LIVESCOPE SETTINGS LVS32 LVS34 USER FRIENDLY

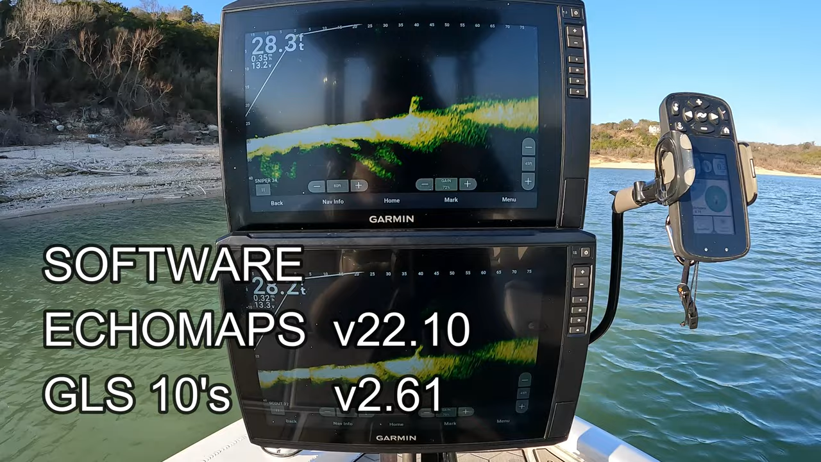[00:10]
Or I should say the settings I don't use. The top is the 34, the bottom is the 32.
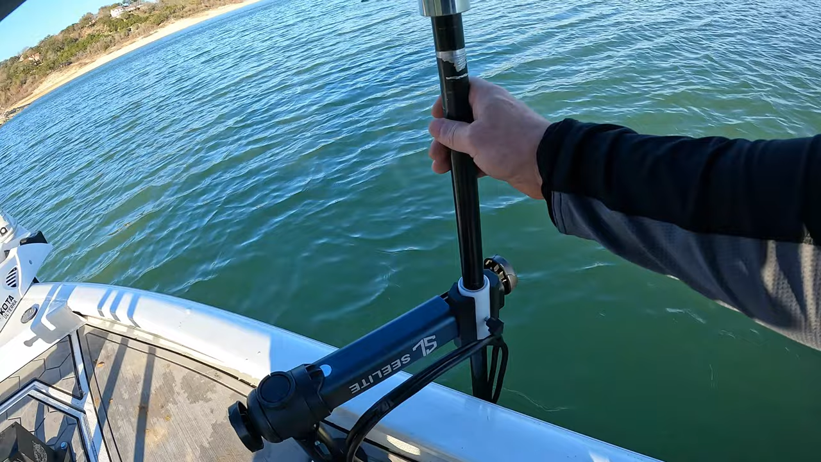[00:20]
And that's how I have it set up right now. The 32 mounted port side, 34 starboard,
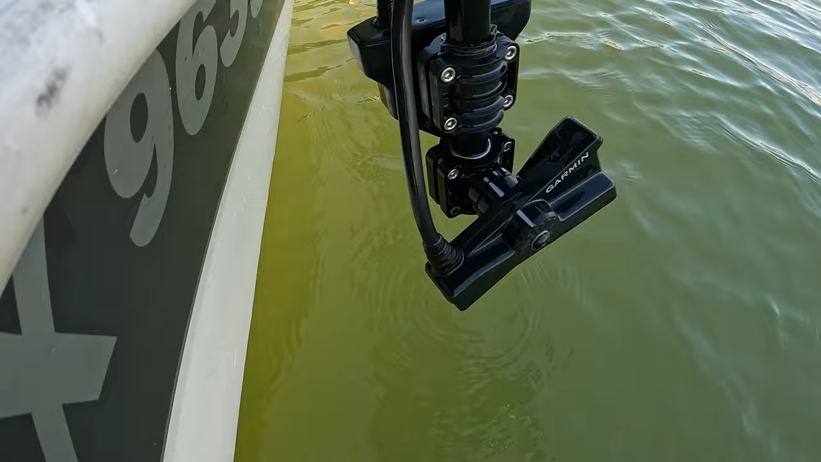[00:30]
they're both on zero degree and they're pretty lined up.
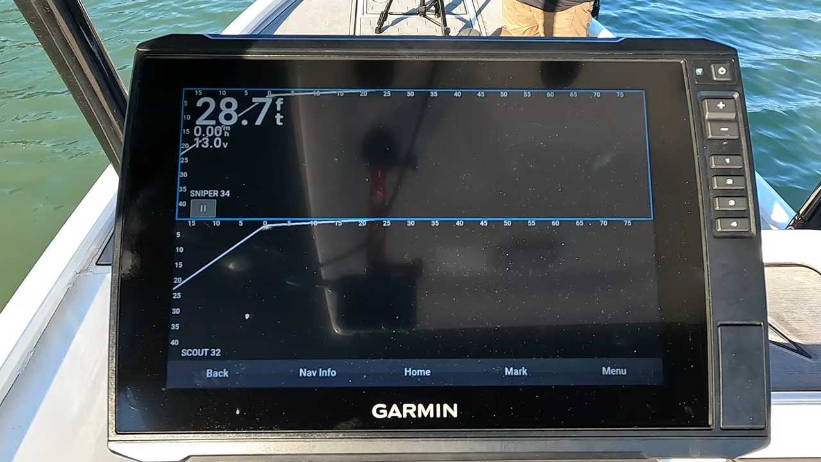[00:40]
On screen: depth 28.7 ft
Alright it's always a good idea to try to find something to aim at. Like I was saying the main thing is not to turn a lot of settings on.
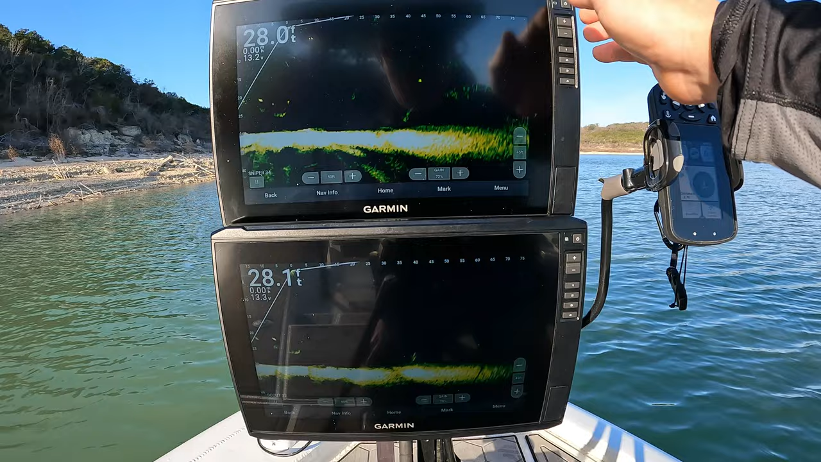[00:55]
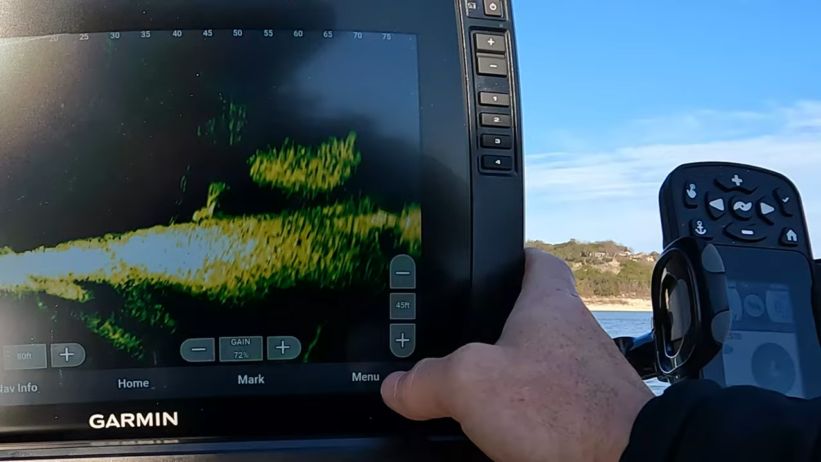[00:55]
So let's start with the 34. Let's go with setup.
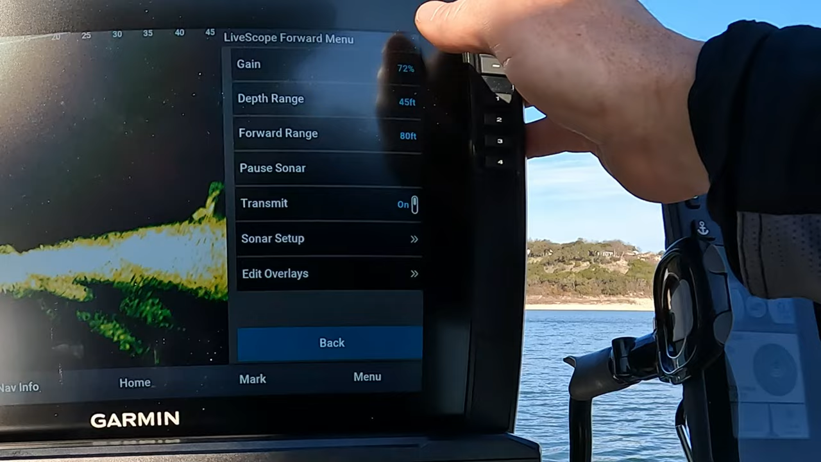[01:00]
I'd probably start with installation on this one.
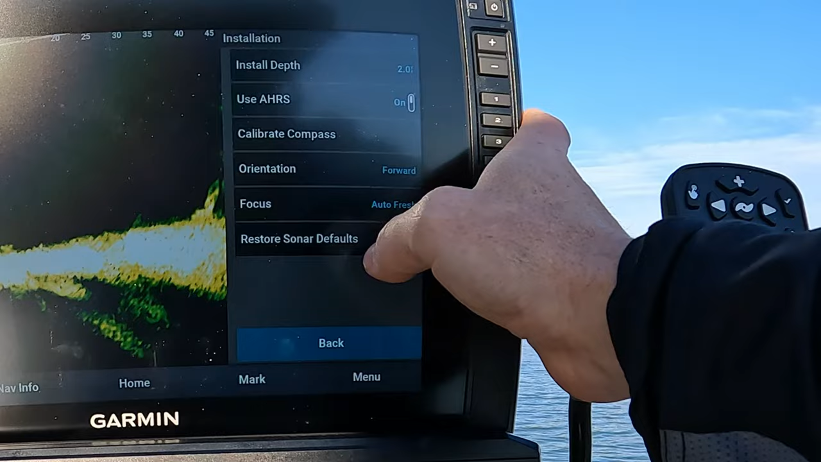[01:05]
Two foot is just what I use.
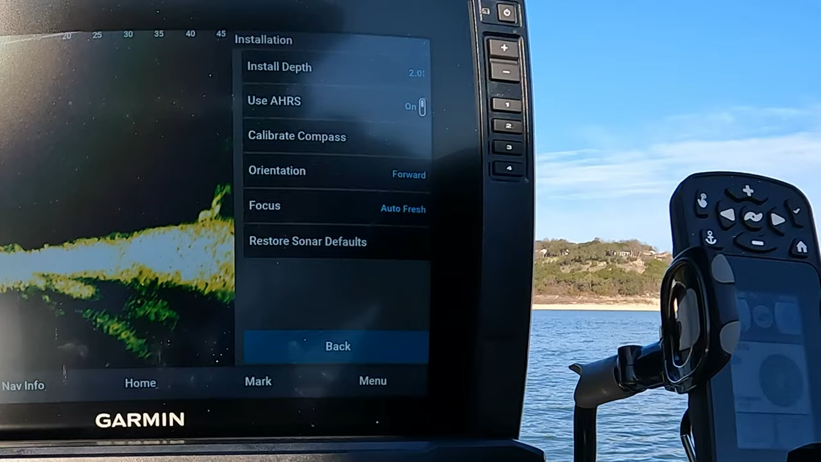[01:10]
I probably installed maybe a foot down but I'm just too used to the two foot install. So I just leave it there.
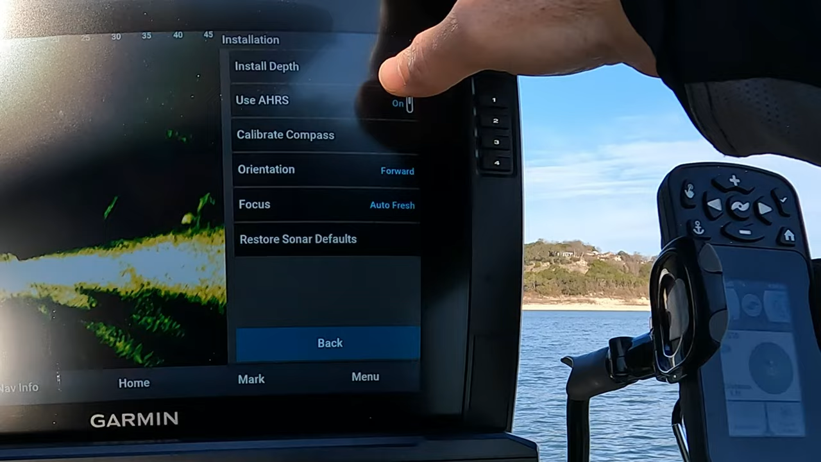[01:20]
I do use the AHRS forward of course and auto fresh. I never touch the focus.
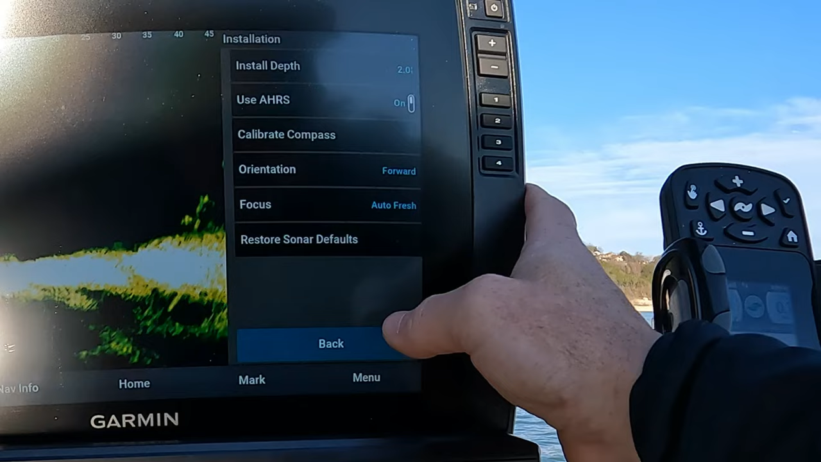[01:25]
Even shallow water or deep water I just leave it on auto.
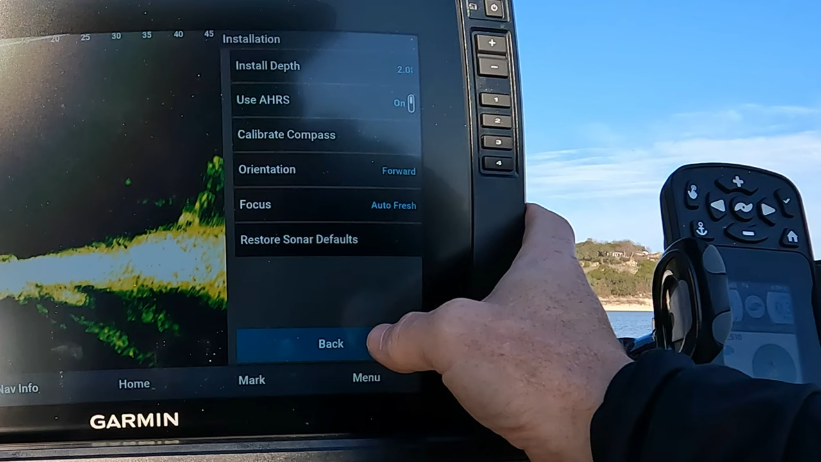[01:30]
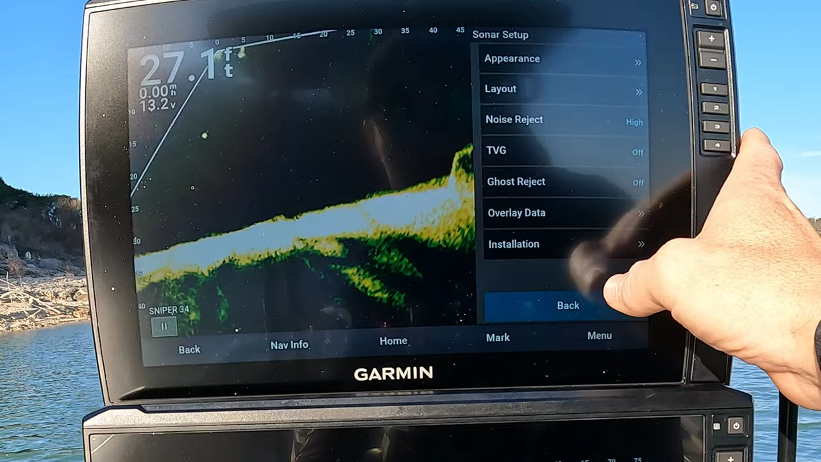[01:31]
On screen: depth 27.1 ft
On layout, I leave the grid off, the scroll history, the on-screen controls you need those.
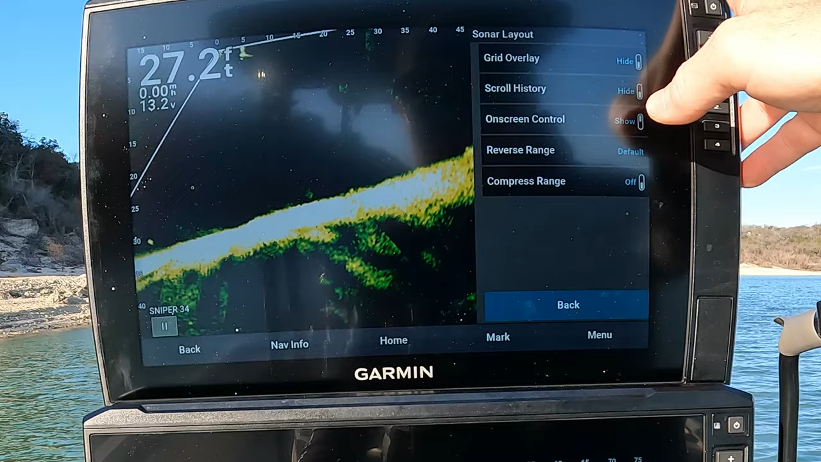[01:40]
On screen: depth 27.2 ft
Reverse range is always on default. Compressed range. So I always leave compressed range off. Alright and on this screen you can see noise rejects always on high.
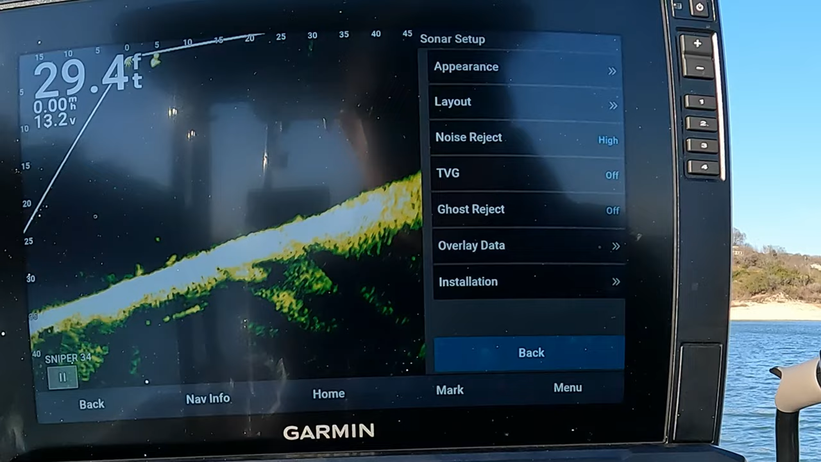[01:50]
On screen: depth 29.4 ft
I'll show you what happens to be turned off. Or low or medium.
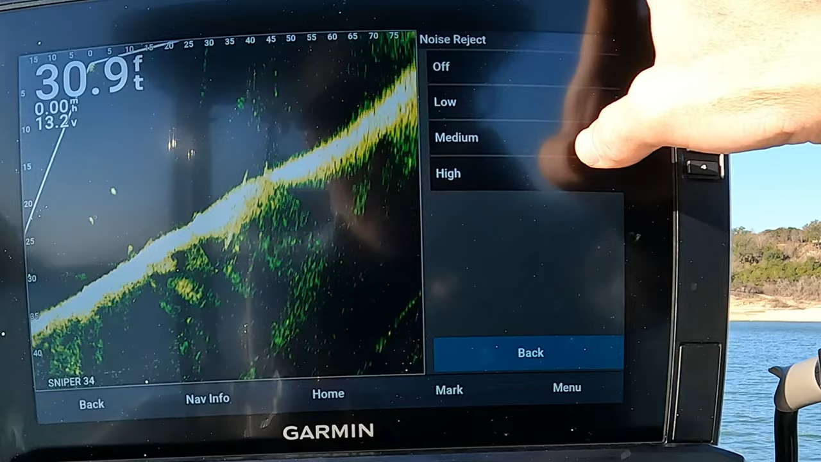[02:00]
On screen: depth 30.9 ft
It's always on high. On appearance I always use moss. Color gain always at 80.
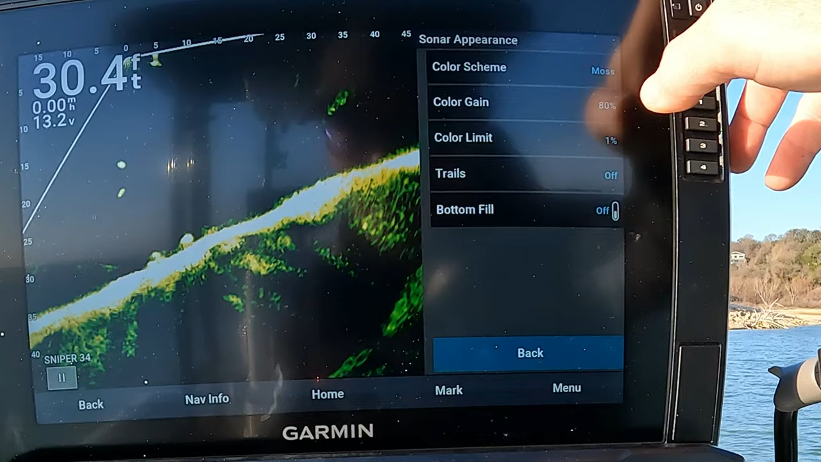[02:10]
On screen: depth 30.4 ft
Color limit. This one's a weird one because if you go in here
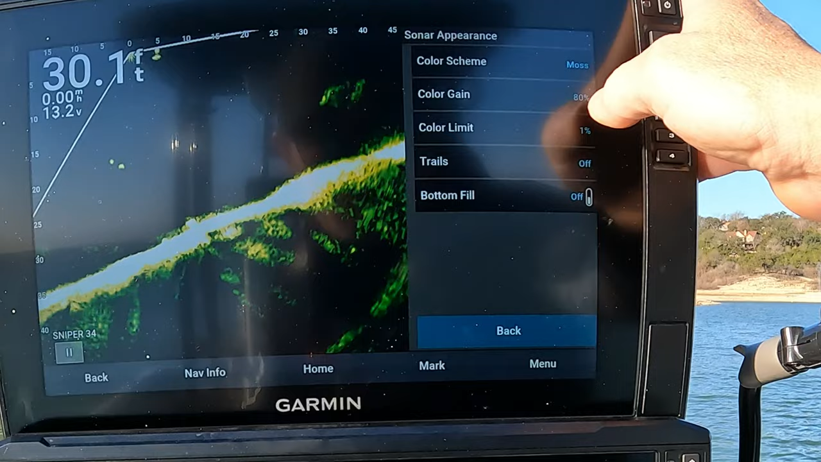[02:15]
and you're at one which is where I keep it and you press down it goes to default. And I don't know what default is. It doesn't say zero so I leave it at one.
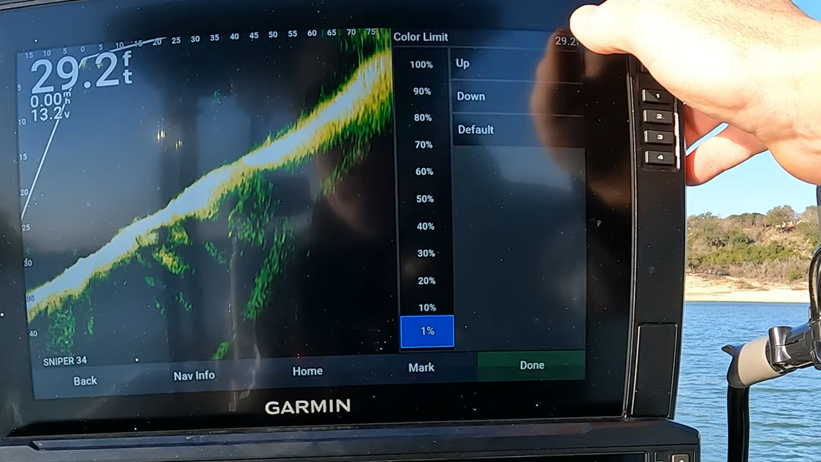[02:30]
On screen: depth 29.2 ft
But if it said zero I'd leave it there. Unless I don't know how to get it to zero. So I definitely just leave it at one. Alright on the 32. It's exactly the same settings.
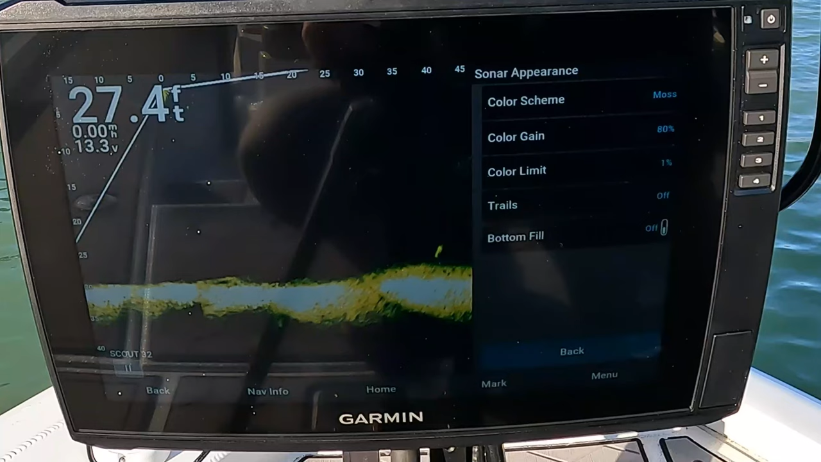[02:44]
On screen: depth 27.4 ft
Same thing. Moss. A lot of people do think that the 32 works better on amber.